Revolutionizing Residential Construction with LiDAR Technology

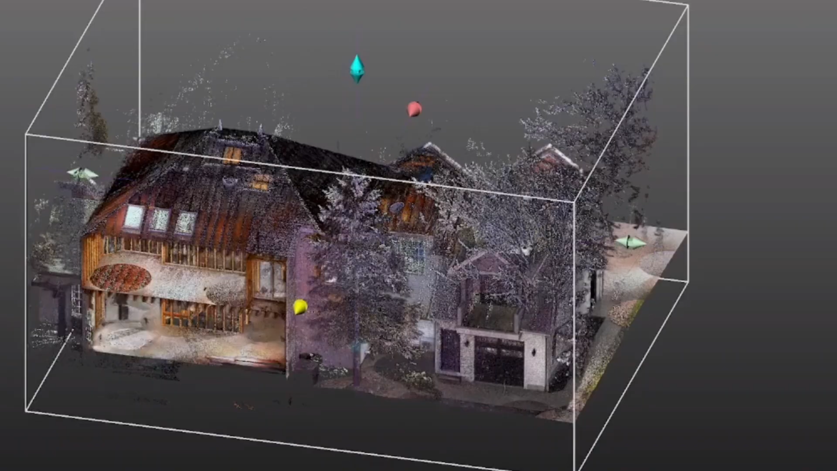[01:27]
After all the scanning is done, back in the office, we take all the data,
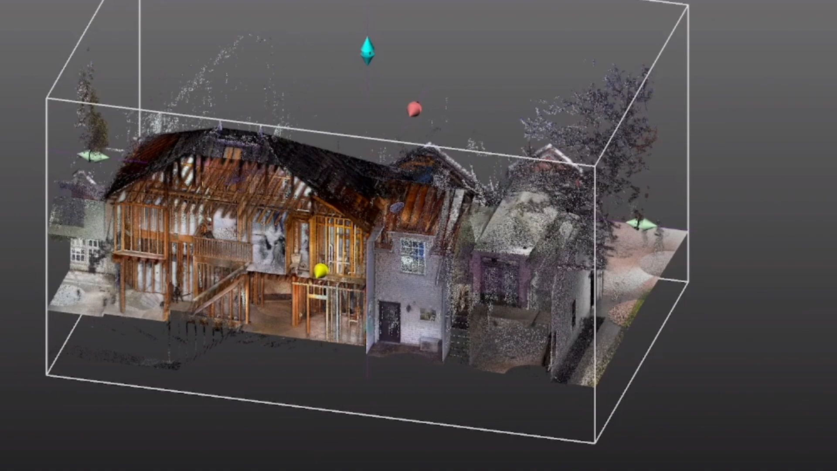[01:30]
register it to create an accurate 3D point cloud or a digital twin.
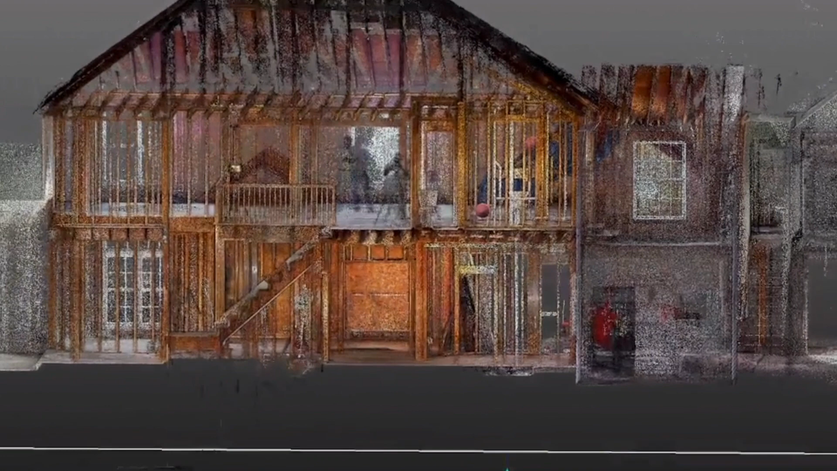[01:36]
We chose the Trimble X7 over the other LiDAR scanners because the Trimble perspective software allows
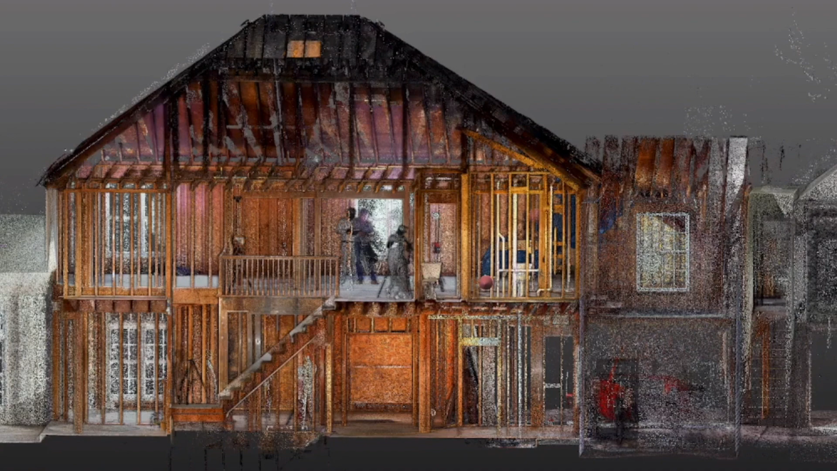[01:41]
us to register or link the scans in the field.